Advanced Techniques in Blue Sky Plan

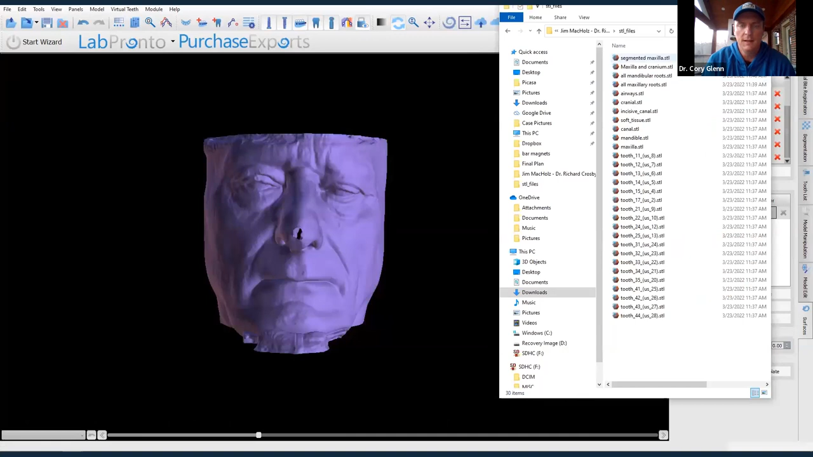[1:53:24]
obviously segmentation all that kind of stuff but i'm starting from either a 2d simulation which i convert to a 3d wax up or in this case or if i had a facial scan i can make